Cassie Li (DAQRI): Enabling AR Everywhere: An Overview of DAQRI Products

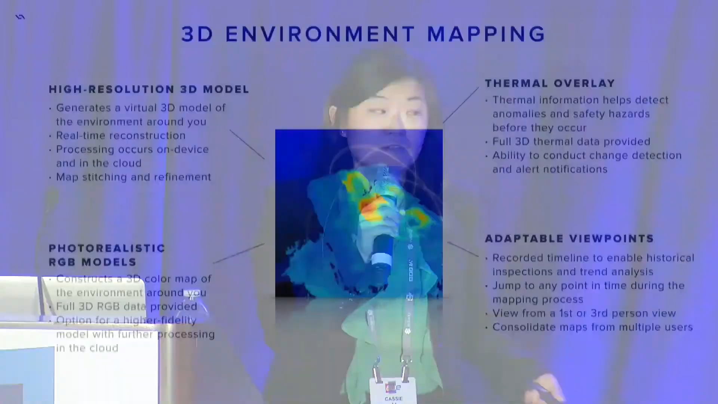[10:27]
Now I want to focus on powerful services and software that run on top, because, of course, without that, you won't be able to do much.
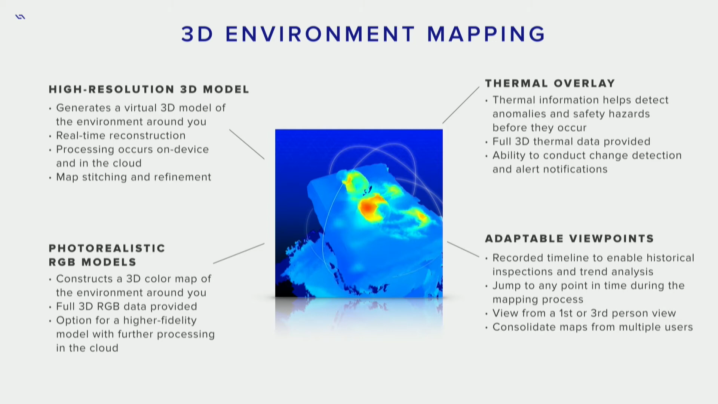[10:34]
And rather than talk about this, I'm going to show you some videos.
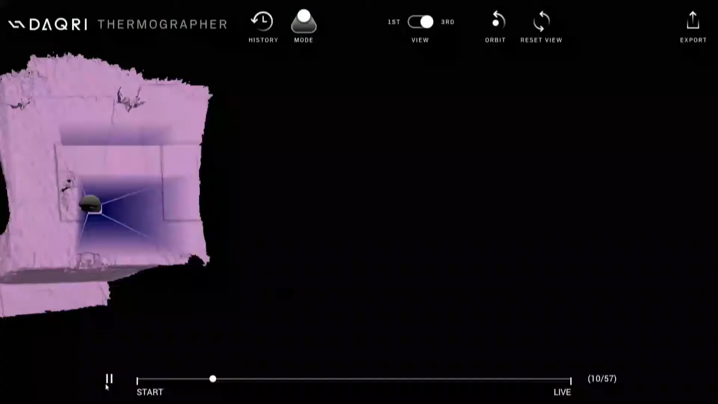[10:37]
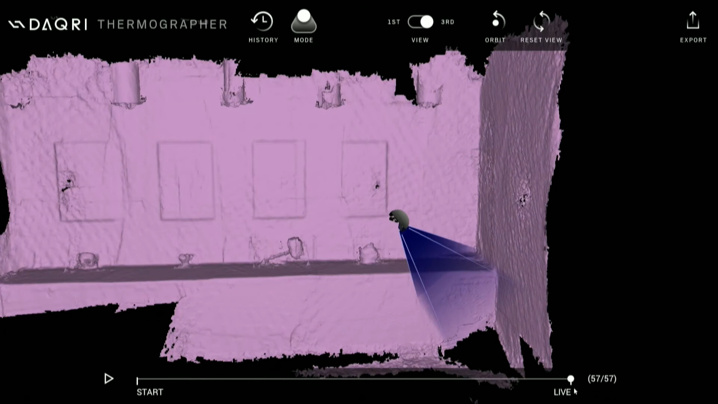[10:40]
So 3D environment mapping is a service that creates a virtual 3D map of your environment in real time.
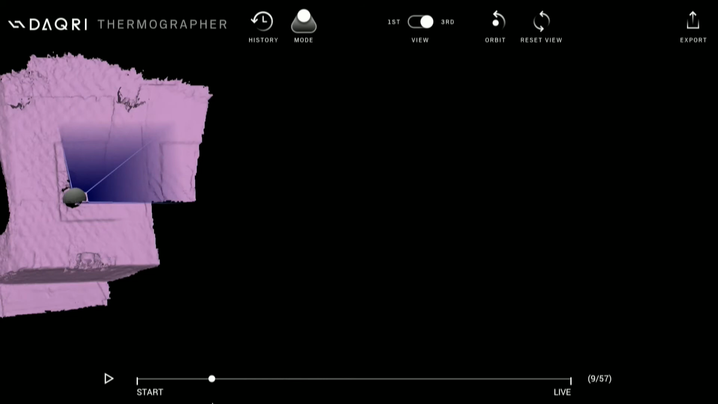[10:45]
So a helmet, a user wears a helmet and walks around, and it either actively or passively gathers data.
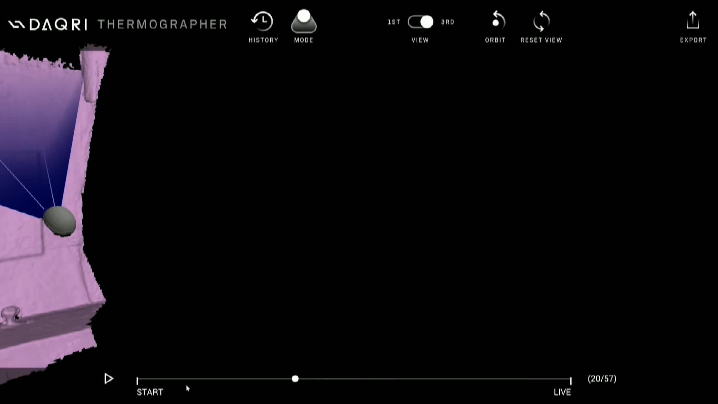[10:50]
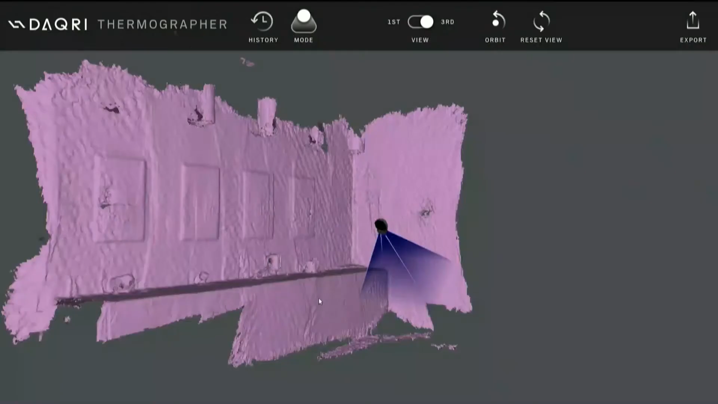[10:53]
And you can, of course, supplement with more users,
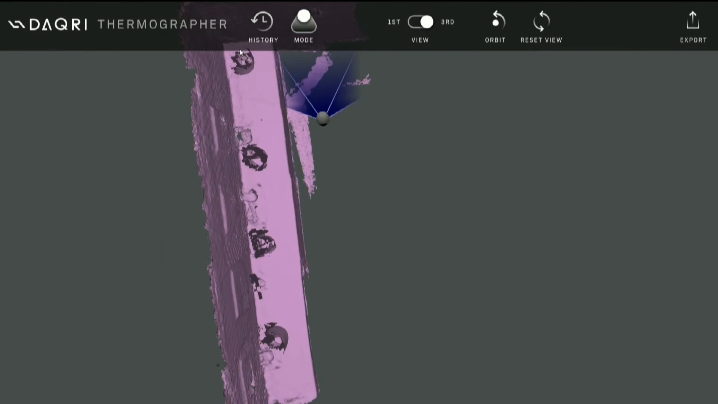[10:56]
so you can get better granular data, and you can keep it updated over time.
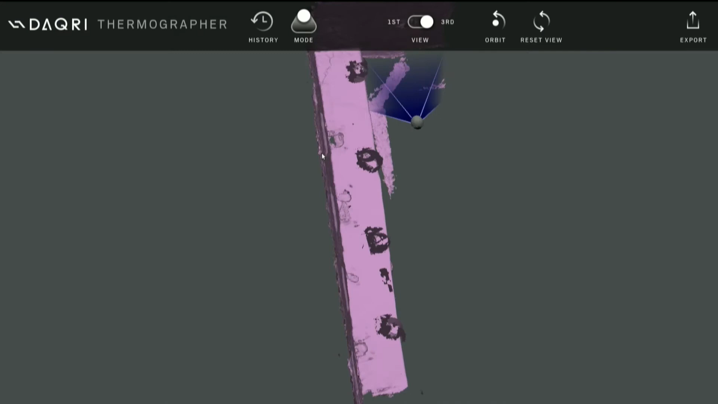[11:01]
You can zoom in and out, like you see here, and it tracks the depth map over a time series.
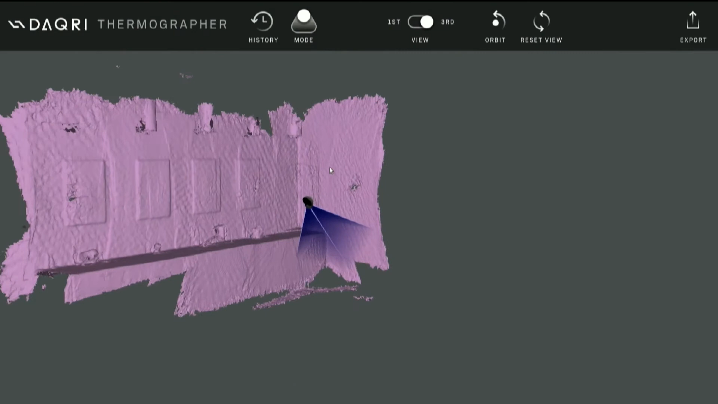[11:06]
So you can actually go forward and backward to any point in time where the depth map is gathered.
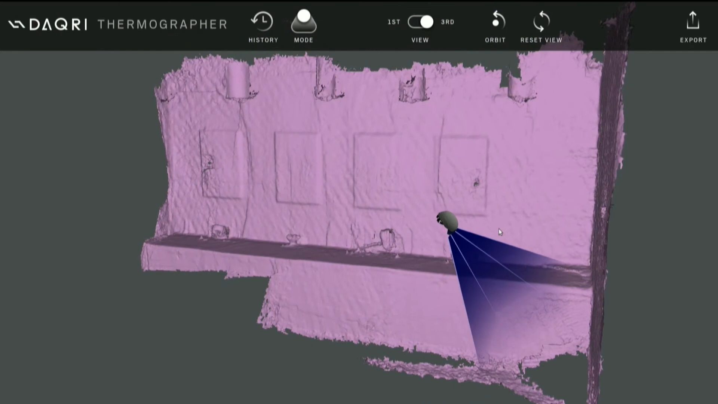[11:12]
And it can allow you to basically manipulate whatever data point you're looking for.
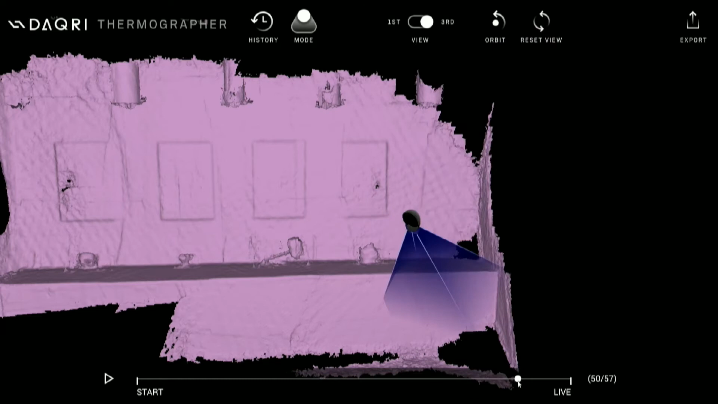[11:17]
You can also toggle different overlays on the 3D environment map. So there's thermal just now and then RGB.
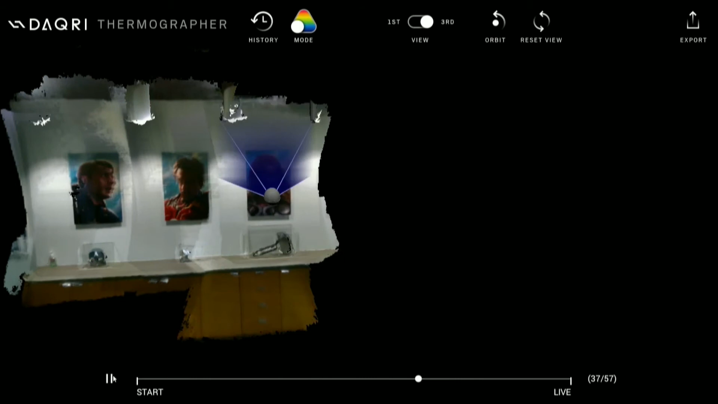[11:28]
And with the RGB map, you can do the same thing. You can manipulate forward, backward. You can zoom in and out to whatever viewpoint you need to look at.
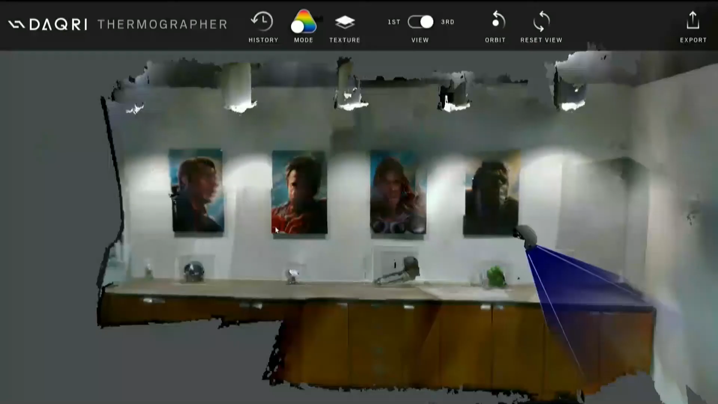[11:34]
And we also have a way to toggle on photorealistic models.
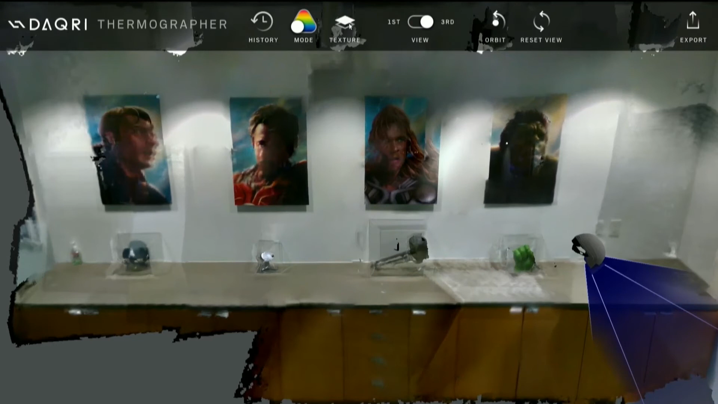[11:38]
So here the texture turns on and off, and it goes between standard resolution and much higher resolution.
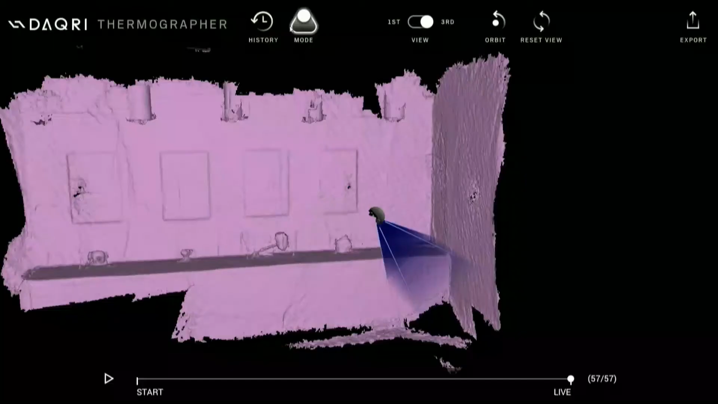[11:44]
So you can optionally add more processing. In the helmet specifically, we have a thermal sensor.
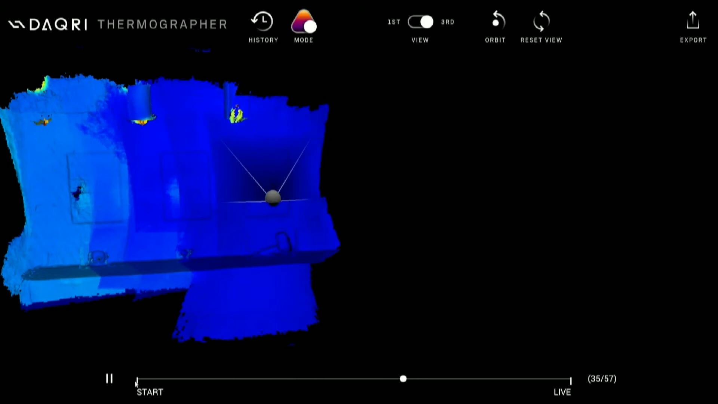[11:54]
And so this is able to gather heat map information over time. And this is overlaid on top of the 3D model that you create. With this, you're able to, again, move around. But in this view, you can see the very hot spots in the lights.